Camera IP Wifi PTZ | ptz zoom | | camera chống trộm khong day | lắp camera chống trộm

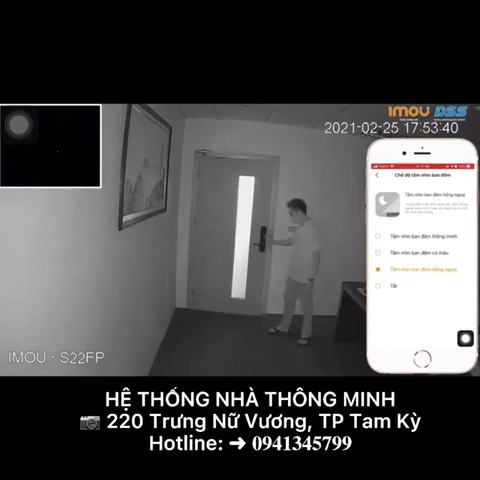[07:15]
Tầm nhìn văn đêm hồng ngoại Trái ngược với chế độ tầm nhìn văn đêm có màu Chế độ tầm nhìn văn đêm hồng ngoại sẽ chỉ kích hoạt đèn hồng ngoại khi ánh sáng yếu hoặc không có ánh sáng
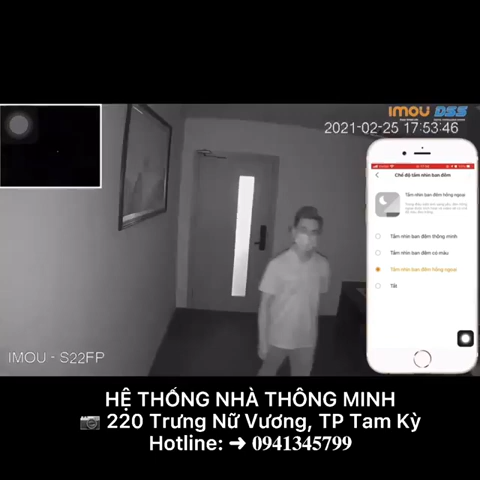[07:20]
Các bạn nhìn văn đêm hồng ngoại khi ánh sáng yếu